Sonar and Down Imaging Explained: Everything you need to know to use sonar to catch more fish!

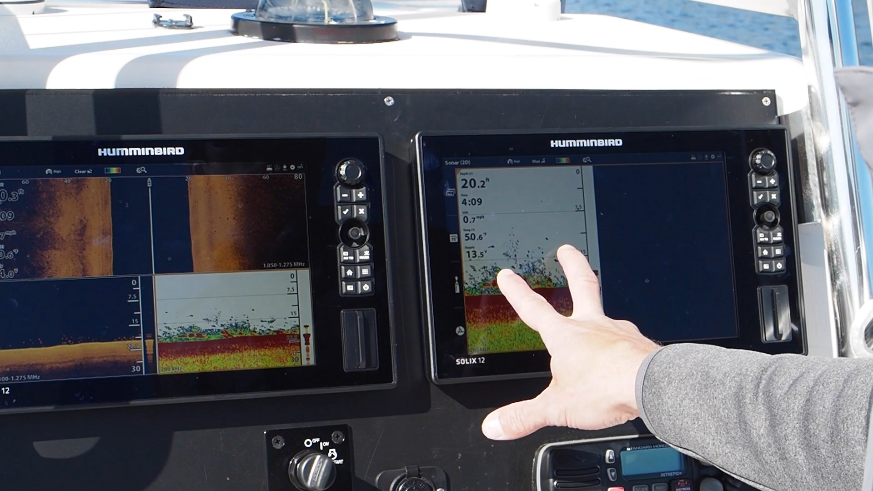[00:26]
So we're using Hummingbird Solex screens and first we want to talk about our 2D sonar or traditional sonar what we're looking at right here.
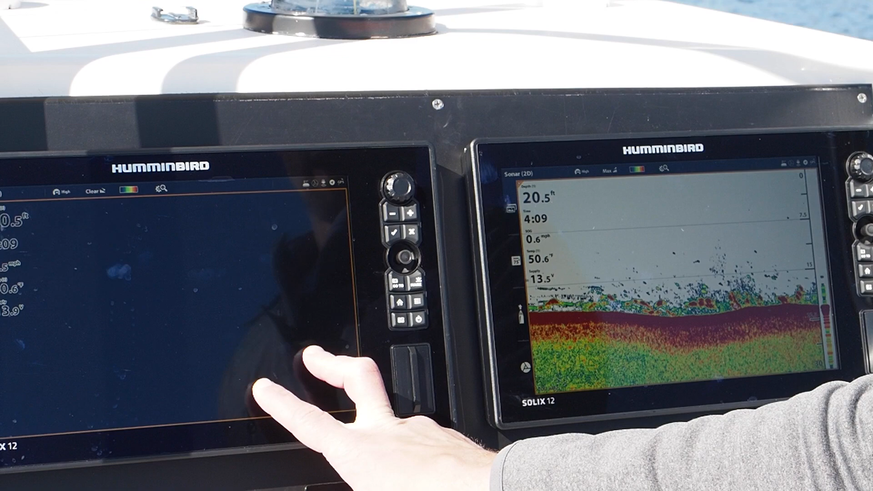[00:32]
On screen: depth 20.5 ft, speed 0.6 mph
So, first thing to understand is our kilohertz.
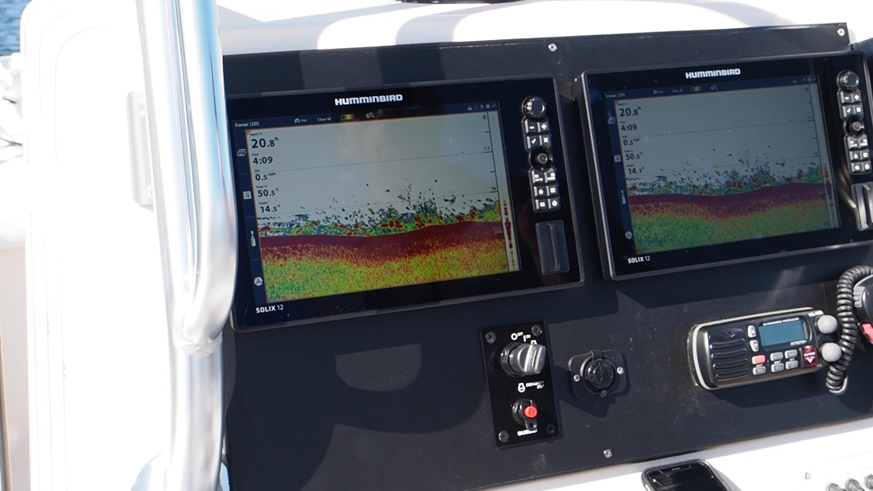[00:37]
So we're running 200 kilohertz.
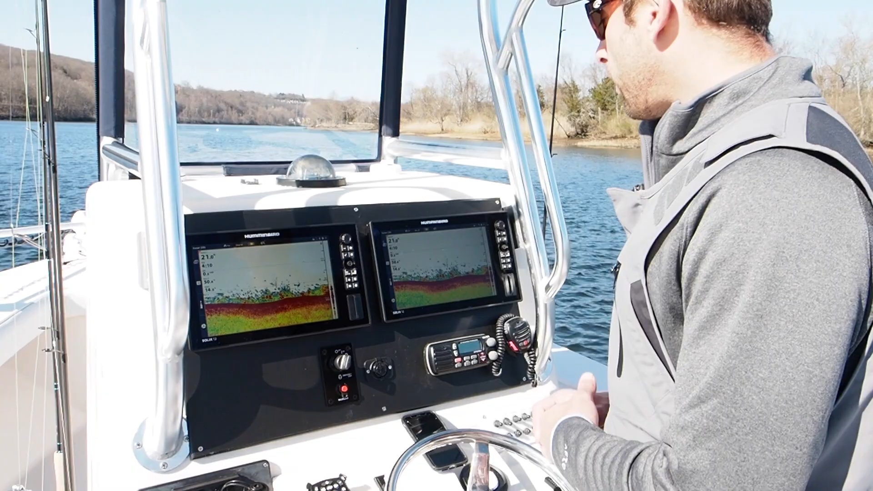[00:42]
So generally speaking you're going to be running 200 if you're shallow water fishing. 200 is going to give you a 20 degree cone angle. So basically think of an upside down ice cream cone coming out of your transducer. What that means is about a third of the depth of water is going to be the size of your beam. So we're in roughly 20 feet of water. That means our beam size is going to be 6 7 feet wide. So that's how much the bottom we're covering.
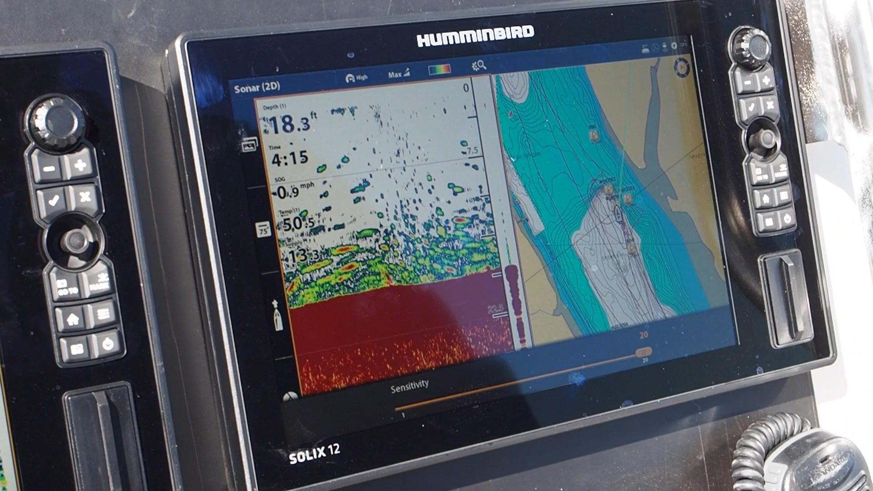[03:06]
On screen: depth 18.3 ft, speed 0.9 mph
Okay. Too low and you could have a whale swim on the boat you'd never see it.
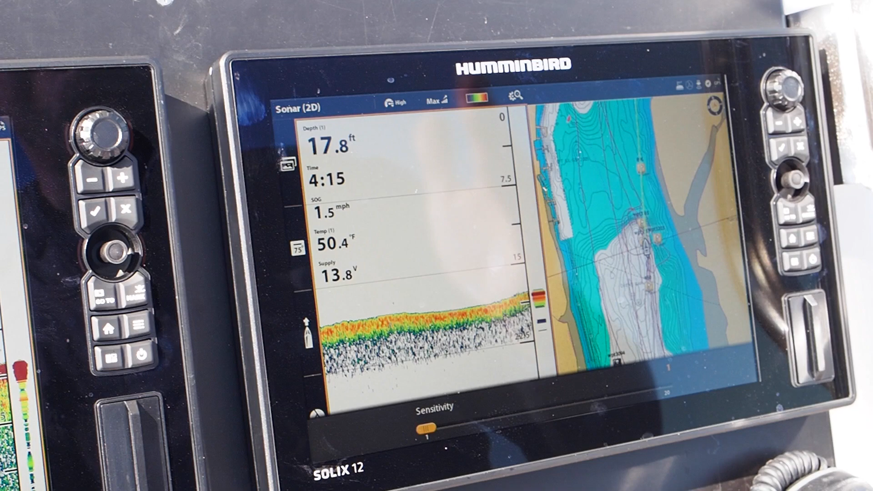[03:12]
On screen: depth 17.8 ft, water 50.4°F
So we want to find the right threshold on our sensitivity setting.
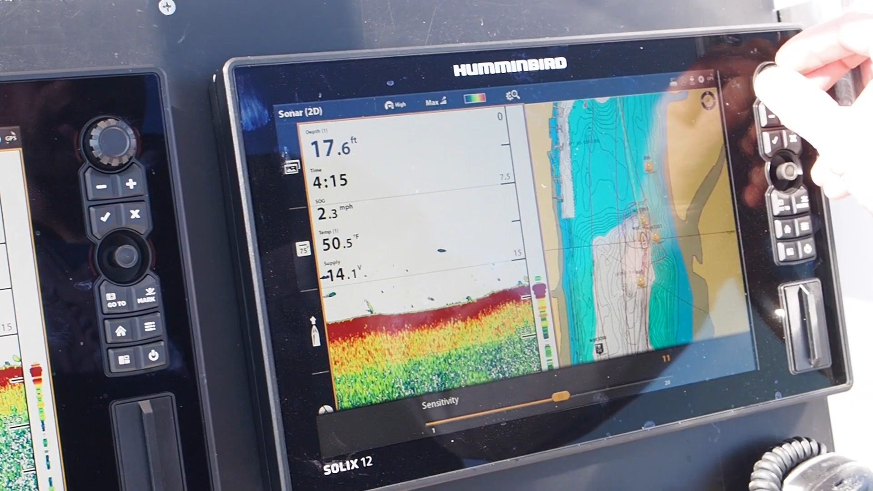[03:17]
On screen: depth 17.6 ft, water 50.5°F, speed 2.3 mph
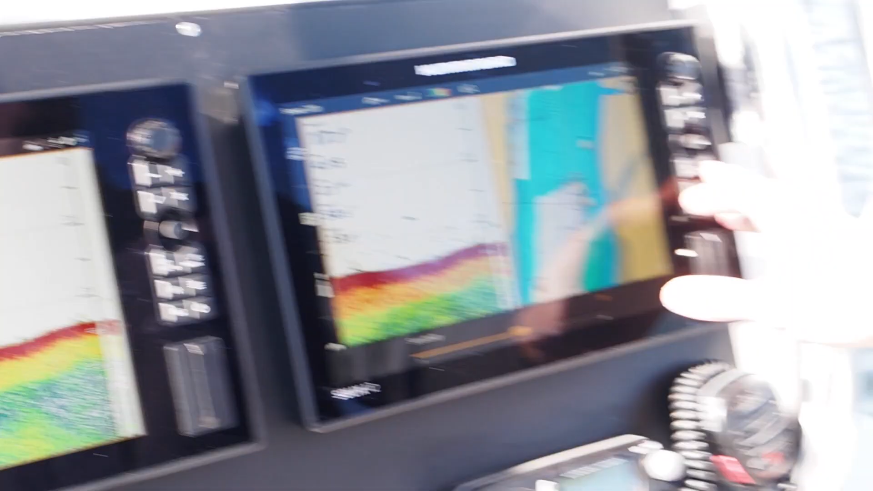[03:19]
Now another thing to note is we're going to come into our menu and we're going to go into switch fire.
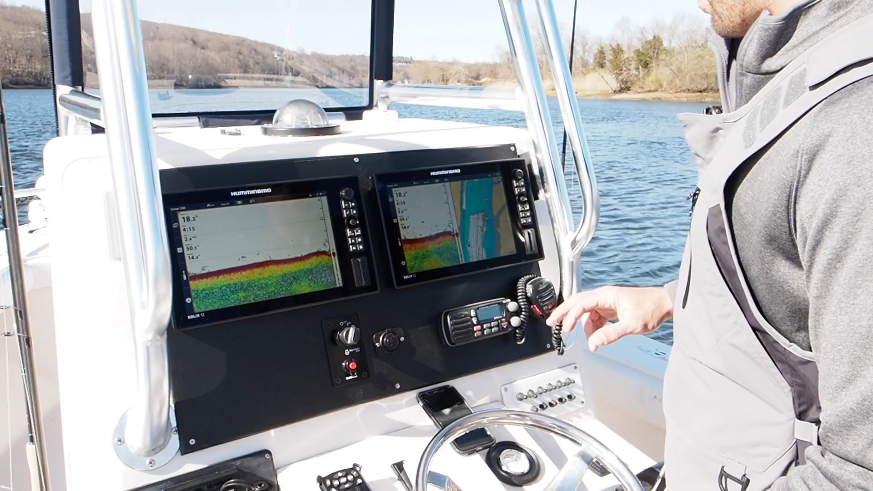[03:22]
There is clear mode and max mode. I'm going to show you the difference now.
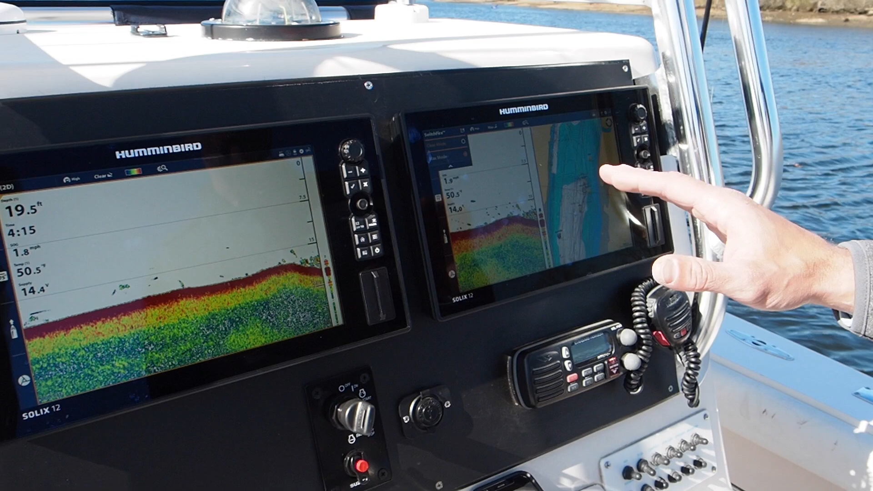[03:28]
So we are on max mode on this screen and we're marking fish. These are straight bass in about the 20 inch range. They're small straight bass 15 to say 20 some odd inch mid to high 20 inch fish. Okay. This is on our max mode. On this screen we're running clear mode. Okay. So if you come in a switch fire again. We're on Oops. Come in a switch fire here. We're in clear mode.
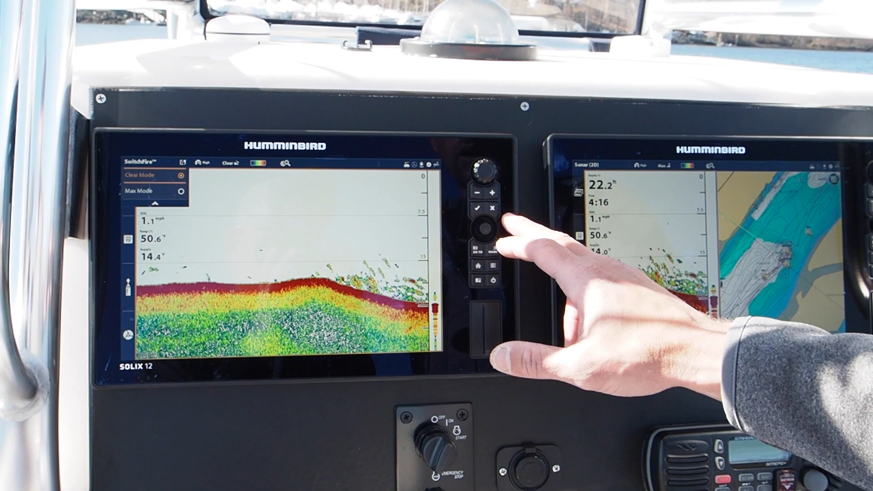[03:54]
Okay. Now the difference in settings is going to be in the clear mode. My sensitivity right now is set to about a little higher. We're going to turn our sensitivity higher because the machine is filtering it on clear mode. On our max mode setting we're going to run our sensitivity. We're at 11 right now. Okay. It's going to be set a little lower. If I was running the same sensitivity say 18 on max mode and 18 in clear mode.
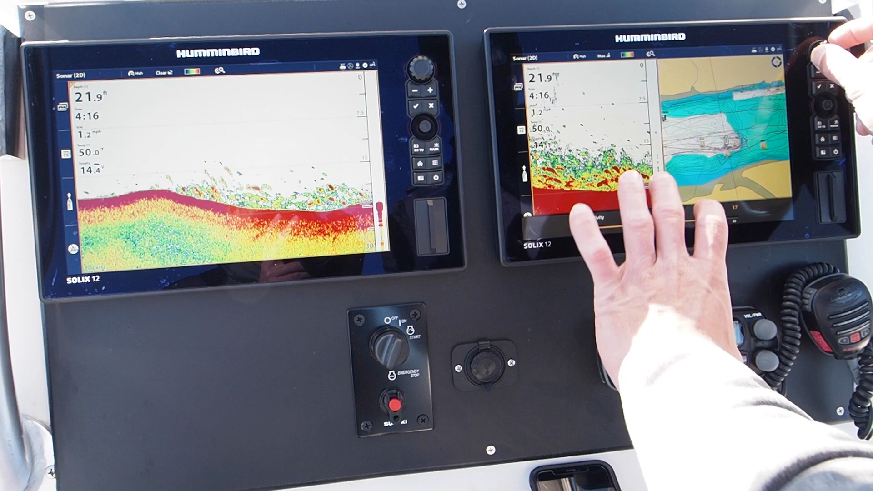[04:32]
You're going to see the max mode is going to be too cluttered of a screen. We don't want the bottom to be all red like that. We want to be set down to about 11, 10 or 11. Okay. So that's because the machine is setting sensitivity for a maximum amount versus a clearer amount. The reason why we change this is in certain situations
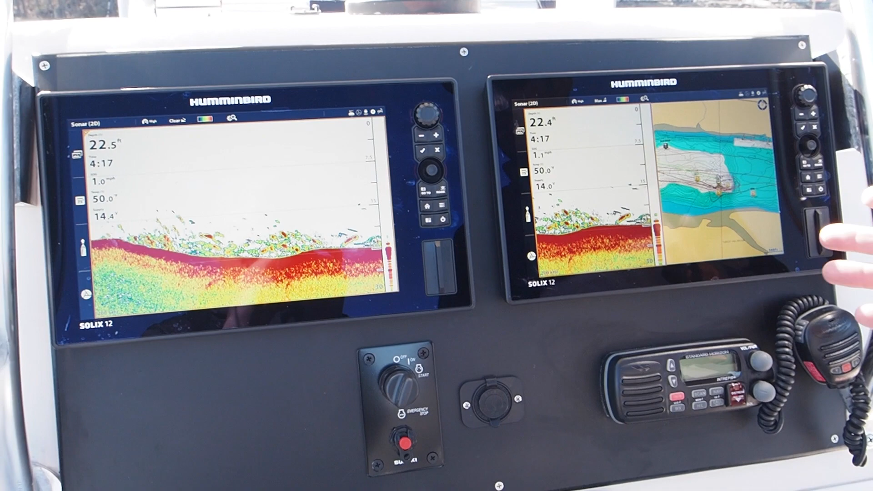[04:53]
if you're fishing real silty water and you're running max mode your whole screen is going to be cluttered.
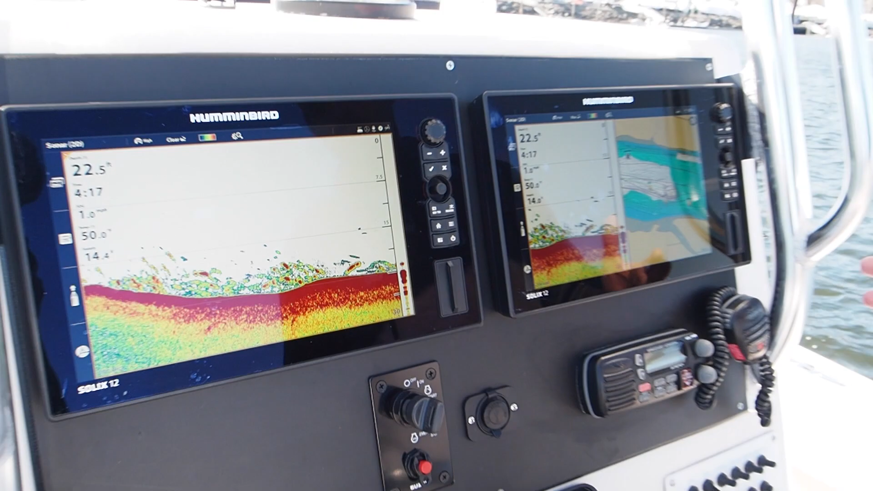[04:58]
Okay. So if you're in situations where you're in silty muddy water you're probably going to be on a clear mode.
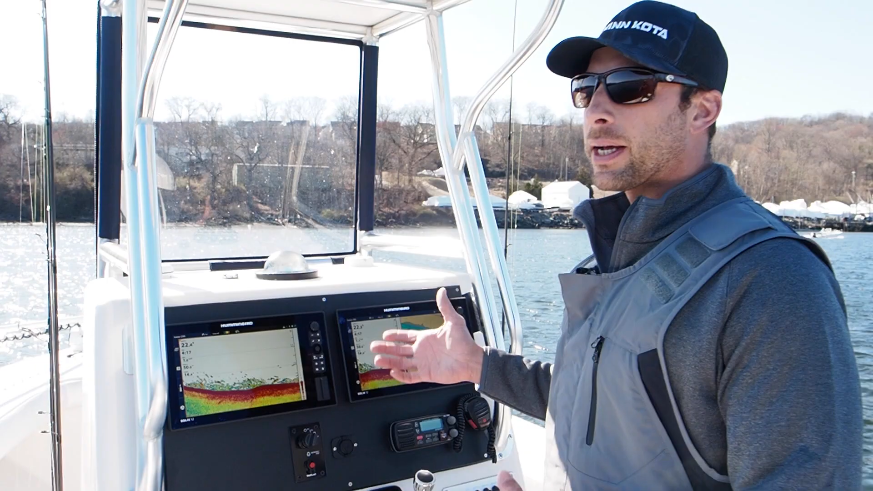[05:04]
What I like to do in a lot of situations is I'll keep one unit set to clear and one unit set to max mode so I could differentiate and get my best image. Coming into our settings menu we're going to go to sonar options and surface clutter. Default is set to five.
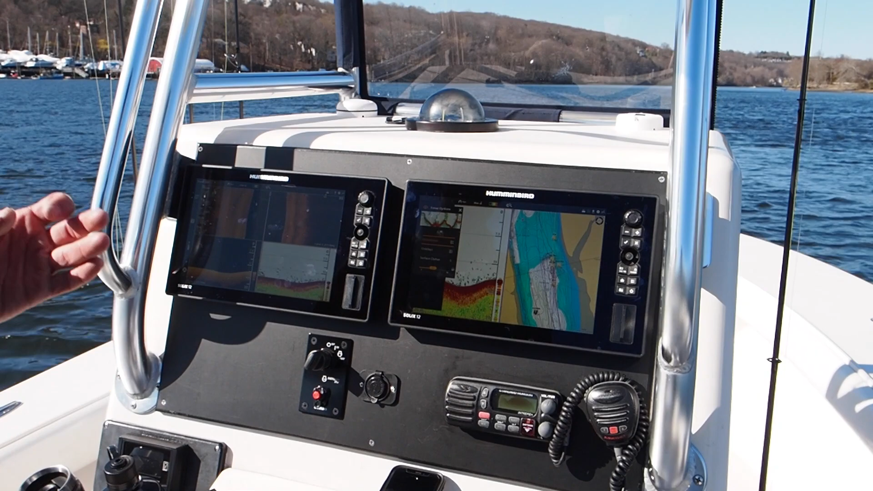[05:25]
I don't play around with this a lot but what you will notice is sometimes if you do get a lot of clutter on
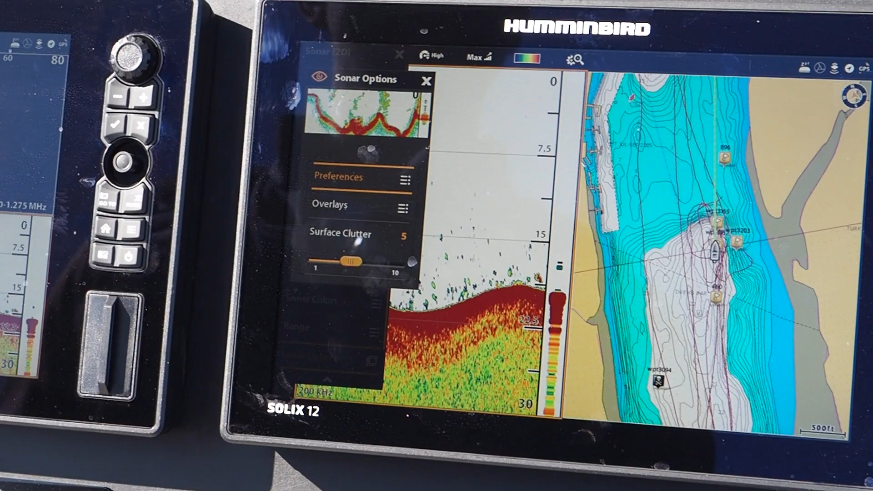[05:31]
the upper portion of your screen you could bring this down and I'll bring my surface clutter down